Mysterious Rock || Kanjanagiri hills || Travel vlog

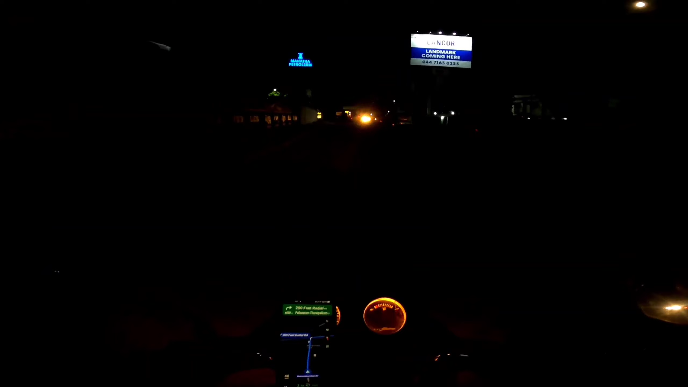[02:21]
ஸோ எங்கள் ஏரியா என்னென்னு பார்த்தீங்கன்னா மணிப்பாக்கம். மணிப்பாக்கத்துலேருந்து வேலூர் வரையும் போகிறேன். 123 கிலோமீட்ரு, 2 மணி நேரம் 45 நிமிஷம் காமிக்குது.